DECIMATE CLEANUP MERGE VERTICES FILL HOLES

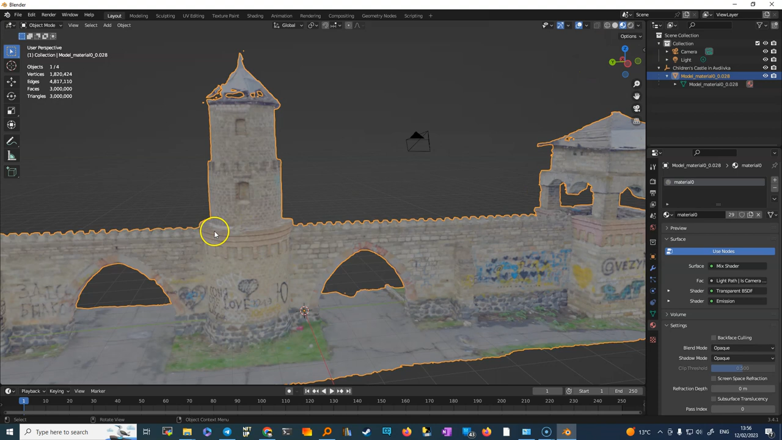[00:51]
Allora, come si fa? Allora, lo strumento principale per queste operazioni, facciamo n, togliamo questo, è semplicemente quello di usare il decimate, quindi adesso poi ci impiega relativamente abbastanza per ridurlo.
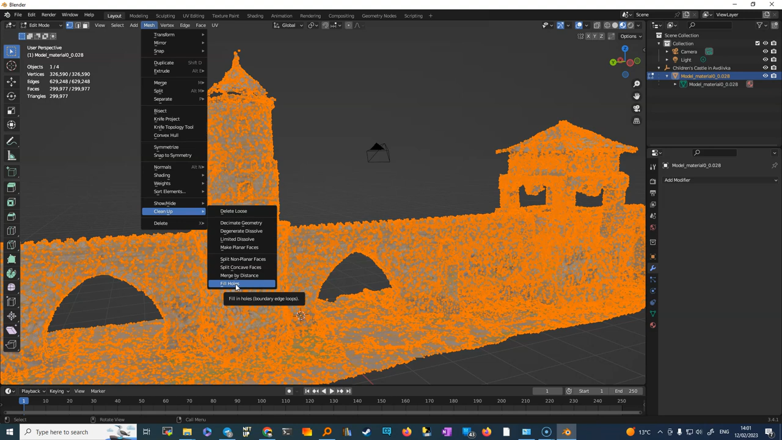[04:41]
e facciamo Fill Holes. Fill Holes serve proprio per togliere i buchi, e questa è un'altra operazione che in questo caso, non sempre necessaria, ma in questo caso si è resa necessaria. Fill Holes, quindi ci impiegherà il suo tempo. Ok, Close Daly Hall ci ha impiegato una mezz'ora buona. Ha fatto un po' di lavoro, ma direi che continuiamo a provare a fare quello che mi ha fatto prima, cioè il clean up, mettendo insieme i Merge by Distance, che è questo, e gli mettiamo come distanza non 0,0001 metri,
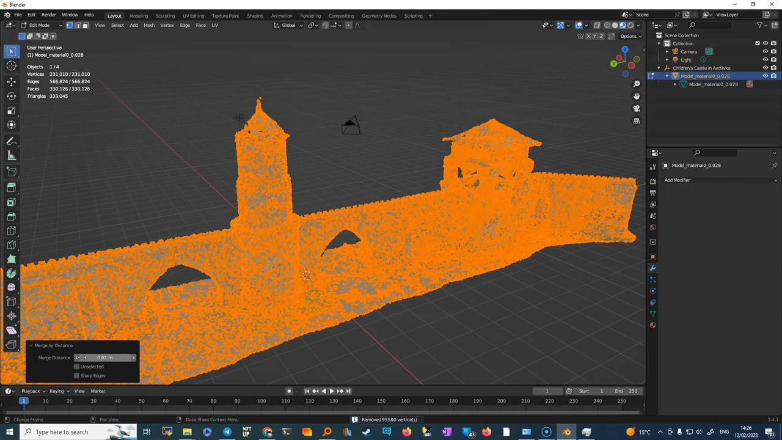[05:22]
ma facciamo 0,01, ad esempio, metri, perché così dovrebbe, intanto essere un po' più rapido, andiamo un po' a vedere se ha fatto,
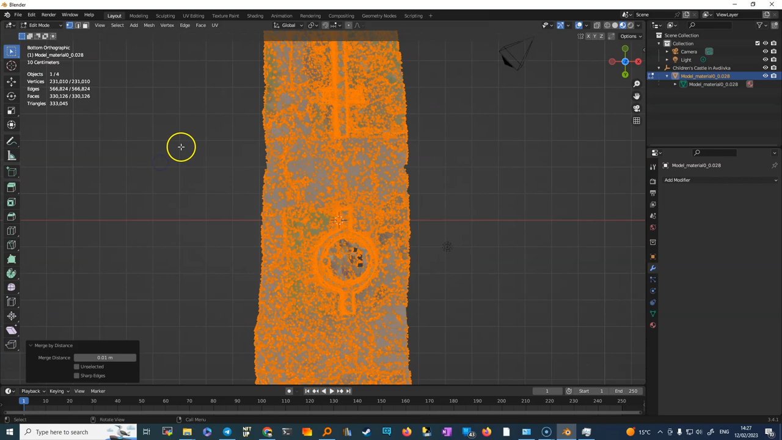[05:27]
quindi lo rivediamo il nostro...
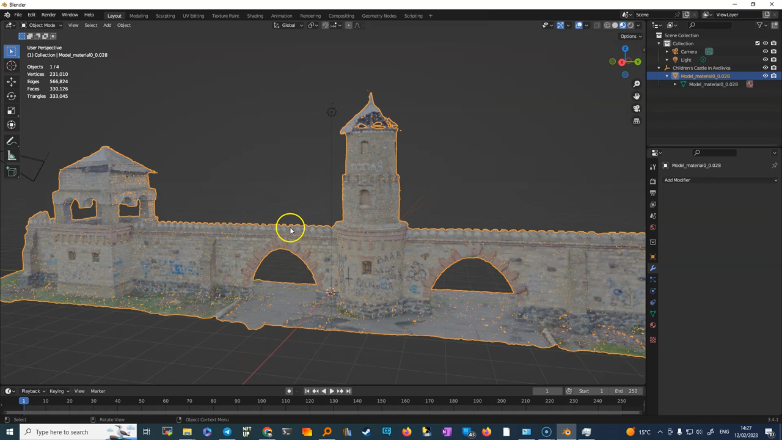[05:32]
ecco, come vedete che abbiamo praticamente ancora dei buchi qua, l'obiettivo sarebbe di ridurre questi buchi al minimo possibile. Ok, quello che vedete l'ho ottenuto applicando successivamente Decimate,
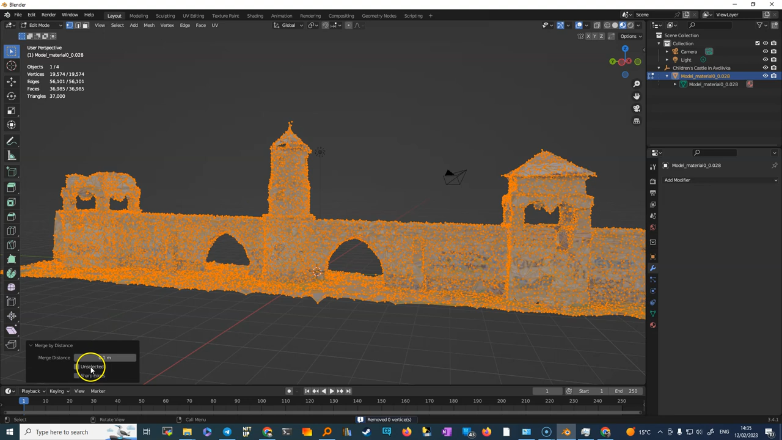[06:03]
e quindi riduzione anche, come vi ho visto prima, del data da Mesh, siamo andati sempre col clean up, siamo andati sul Merge by Distance, e l'ultima che ho fatto praticamente su 0,01 metri, proprio per cercare di far fuori, insomma, gli ultimi buchi strani. In realtà sono riuscito ad arrivare a un livello molto molto basso, siamo praticamente a 20.000 vertici e sostanzialmente a 37.000, 36.000 facce,
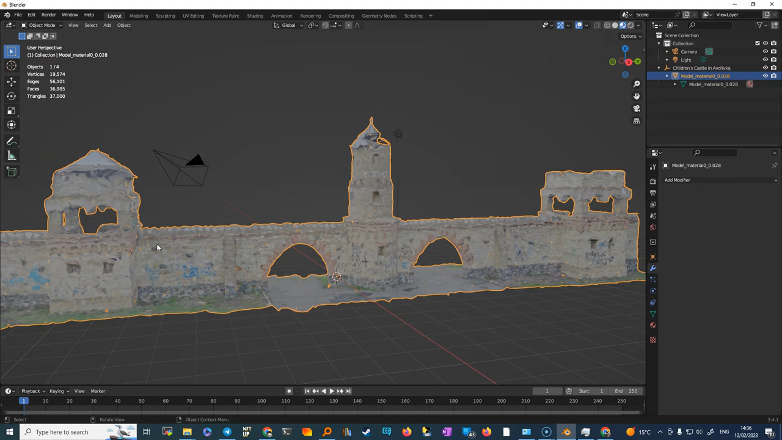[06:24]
quindi praticamente un centesimo dall'inizio, forse un pochino troppo, ma comunque il concetto è che adesso abbiamo un qualche cosa che è facilmente, diciamo, portabile nei mondi virtuali, no?
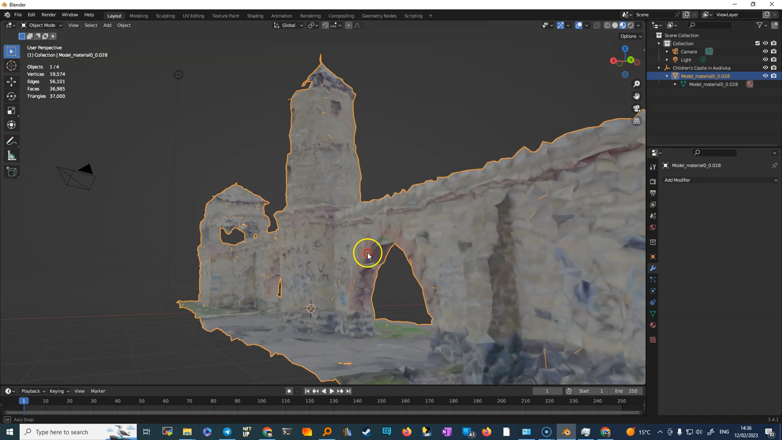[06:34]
Qui ci sono ancora alcuni difetti che eventualmente potrebbero
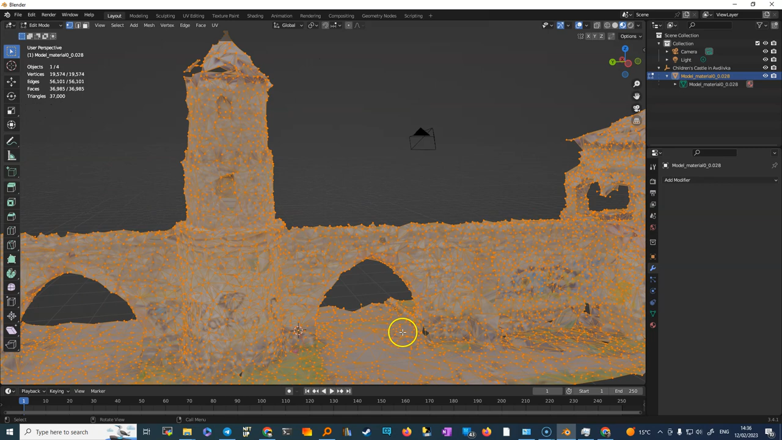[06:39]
essere risolti eventualmente a mano, per esempio qui c'è un buco,
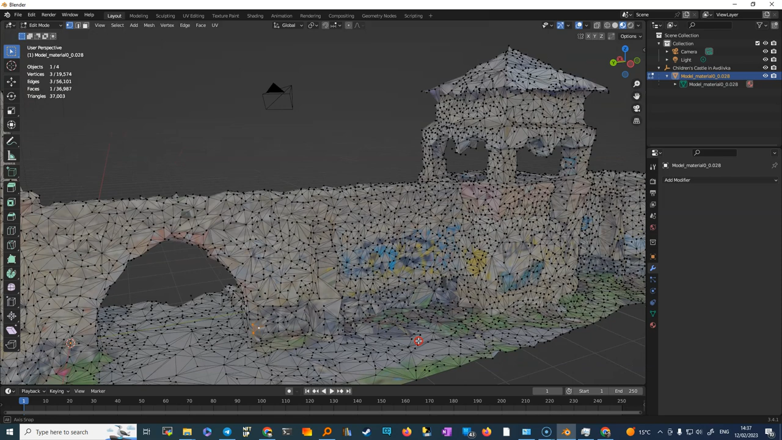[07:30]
e qui probabilmente vedete che ci sono altri posti in cui intervenire, tipo qui c'è un altro buco, e qui anche bisognerebbe fillarlo, quindi, per esempio,